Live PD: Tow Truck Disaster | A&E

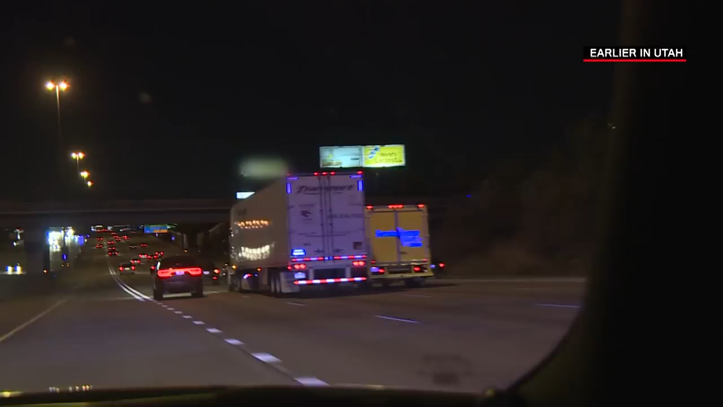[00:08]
get out of the freaking way thank you for moving over appreciate it so we just got report of a rollover crash males bleeding and it's got some kind of injury at least one other caller has called in saying two vehicles have rolled